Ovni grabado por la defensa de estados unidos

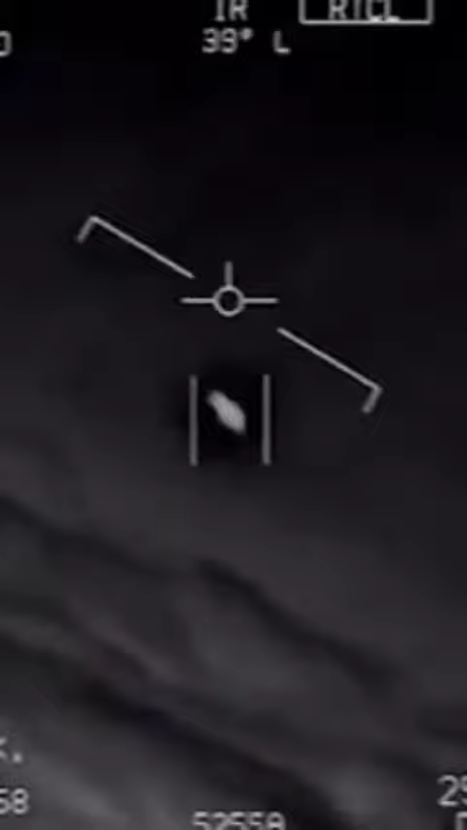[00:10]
Yeah! What's going on, bro? There's a whole fleet of them. Look on the ASA. My gosh! They're all going against the wind. The wind's 120 knots from the west. What the whole thing, dude? That's not an LS, though, is it? That is an LS, dude. Well, the flare's like this thing.
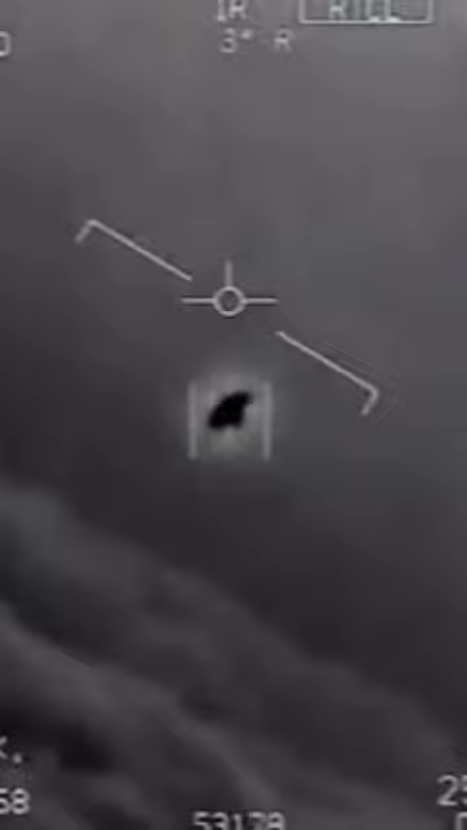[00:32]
It's rotating.
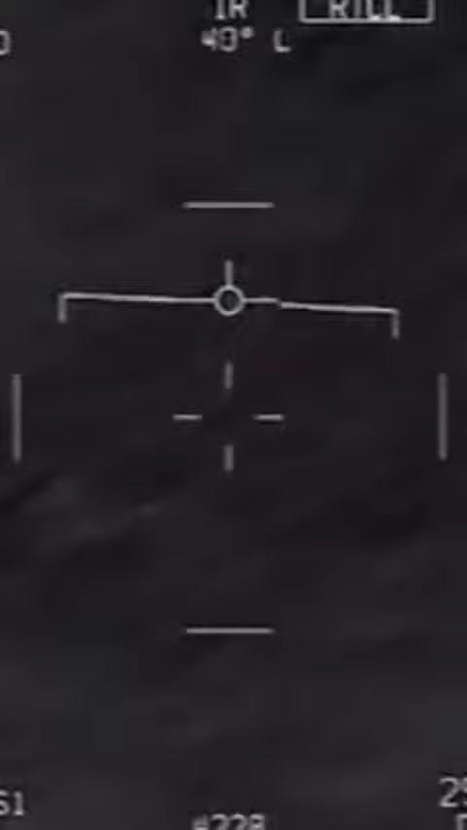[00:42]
Nickel 6-1-10. Hey! Go ahead! Woohoo! Roger. There's some shooting. What the hell? Can you box moving target? No, I took an auto train. Oh, okay. Oh my gosh, dude.
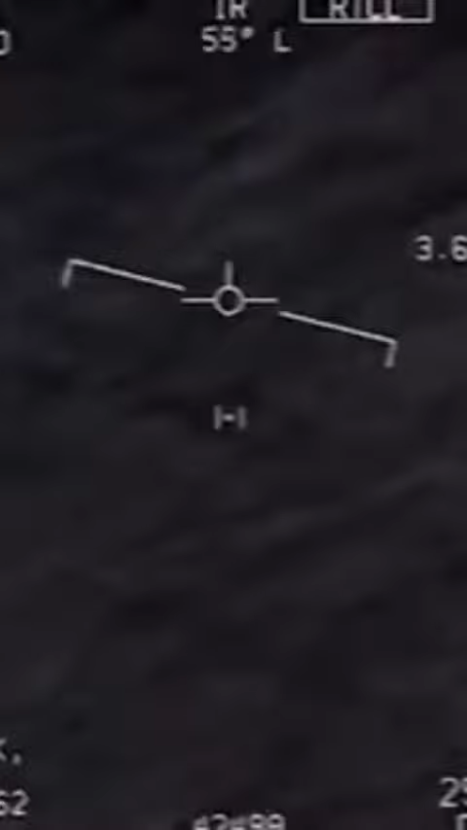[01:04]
Wow, okay! That's bad, man! Look at him! What the hell? What the hell?